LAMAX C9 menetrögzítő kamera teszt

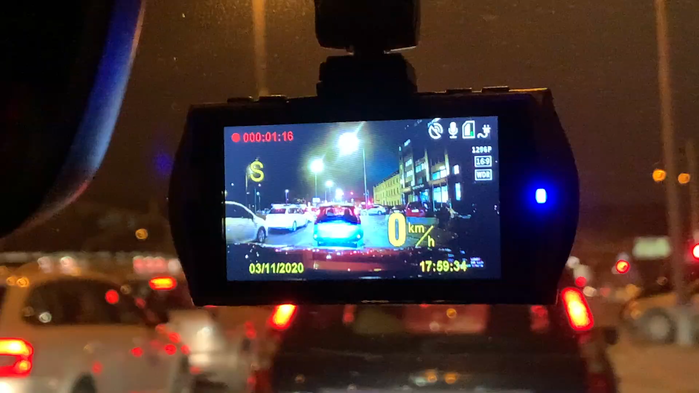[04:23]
Fontos, hogy ahhoz, hogy ezek az adatok, tehát a sebesség kiírása kerüljön, mindenképpen a GPS modulnál lévő microSD-nél kell tápellátás alá helyeznünk a menetrögzítő kamerát.
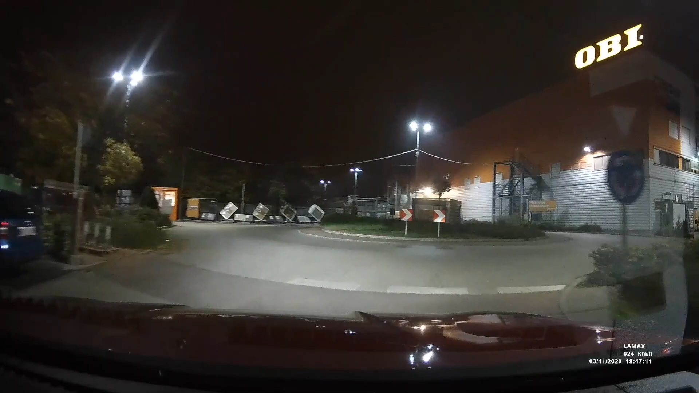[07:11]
Amikor beköszöntött az este, nyilván egy picit már romlott a képminőség, de hát a fennyezeti kamerák nem is tudnak ilyenkor brillírozni,
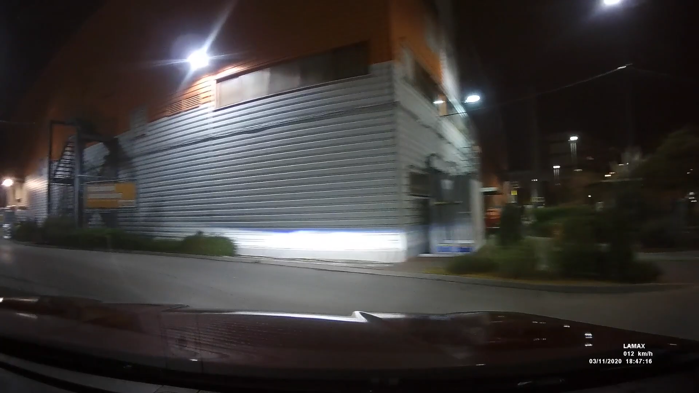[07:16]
rendben voltak a dolgok itt,
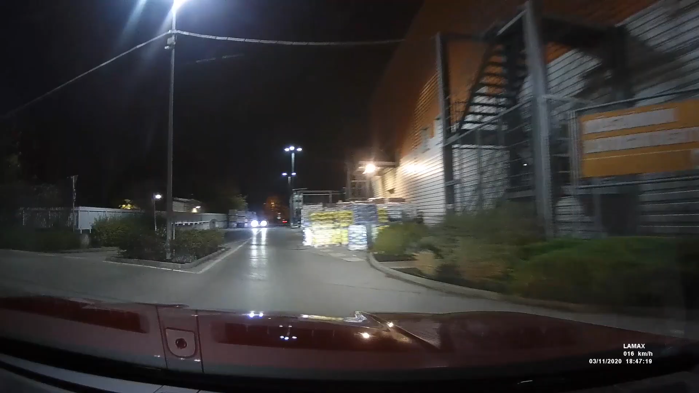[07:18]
és ha ráközelítünk egyes táblákra, akkor még mindig jól kivehetőek a különféle feliratok, és ez a legfontosabb.
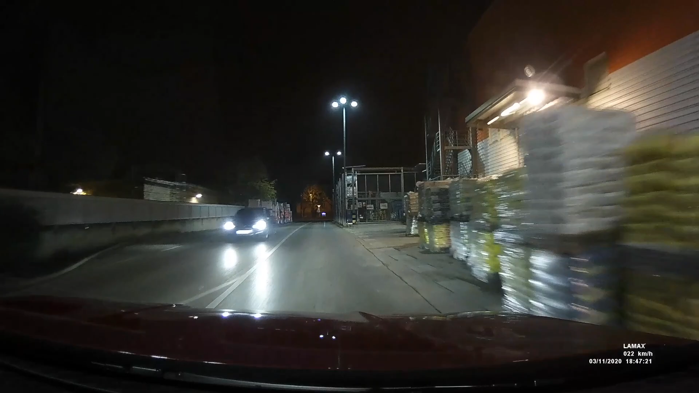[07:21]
A dinamikatartomány viszont ilyenkor nem annyira kellemes, mint nappal, például egy ledes fényszóróval rendelkező, Peugeot 2008-al közlekedtem, és amikor rávilágítottam az előttem haladónak a rendszám táblájára,
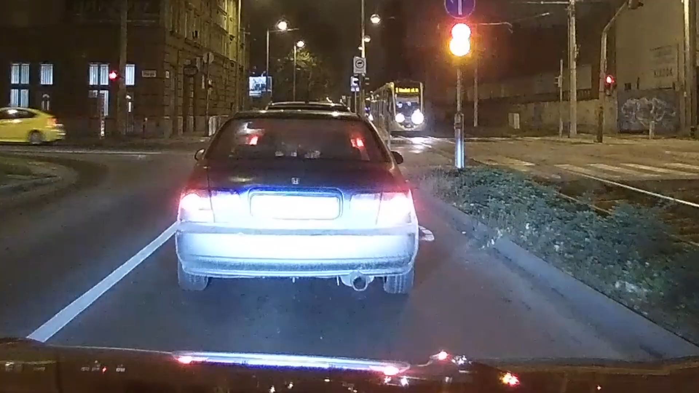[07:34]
abból semmi nem látszott, csak egy fehér paca, szóval ez itt még lehetett volna valamit javítani a szenzoron, vagy mondjuk a rekeszértéket lejjebb vinni,
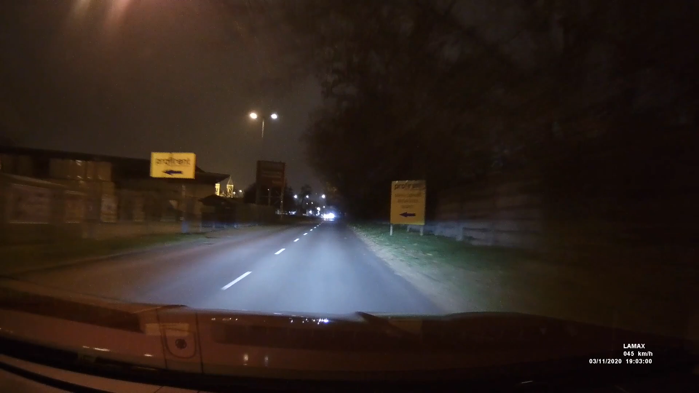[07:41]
pont azért, hogy világosabbak legyenek a felvételek, és jobb lehessen a dinamikatartomány. Amikor már elkezdett esni, akkor ugyanaz volt a helyzet lényegében, mint amikor még száraz idő volt,
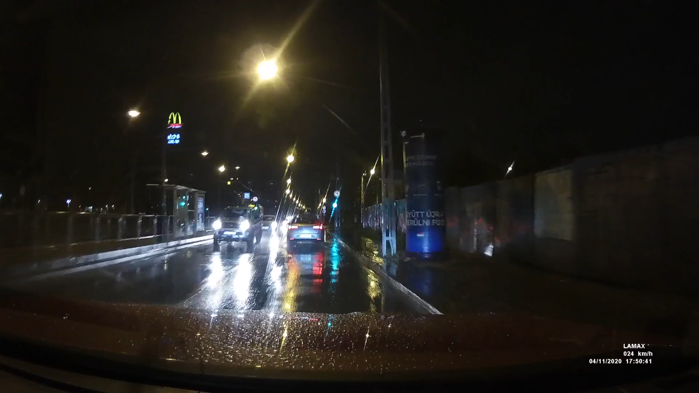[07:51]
persze látható volt minden, de azért ilyenkor már valószínűleg még ennél is magasabb szintű kamerákra van szükség ahhoz, hogy minden tökéletes legyen.